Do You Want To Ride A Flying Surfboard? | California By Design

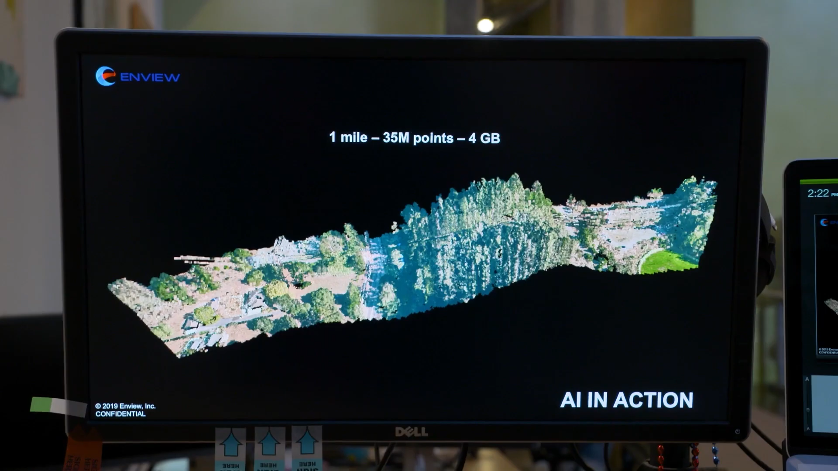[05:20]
We use artificial intelligence to identify those objects.
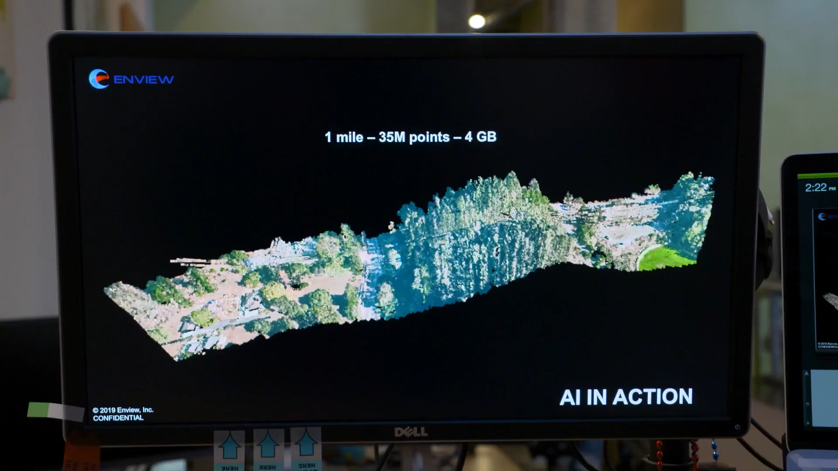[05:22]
You need this data labeled to understand how those features interact with each other.
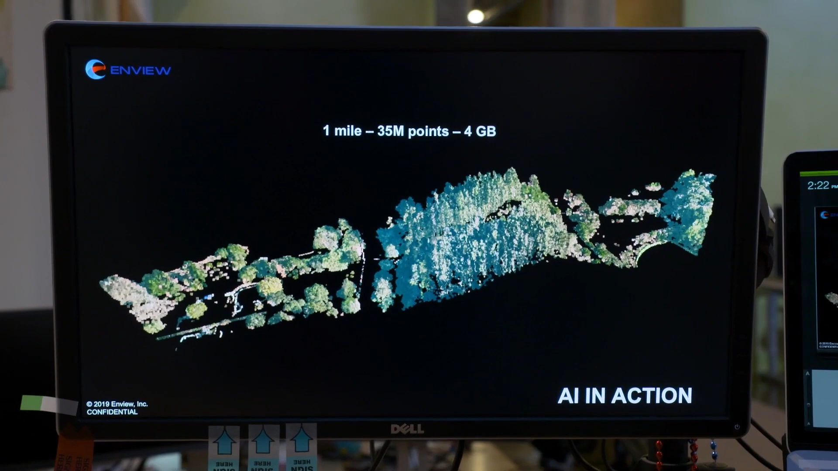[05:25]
I get it. So you guys are effectively your 3D map makers?
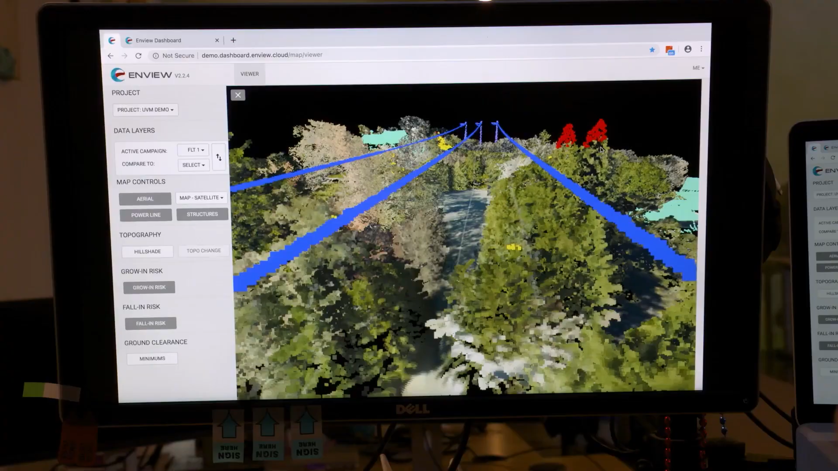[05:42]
And those red areas are the parts of the tree that if the trees fell towards the lines,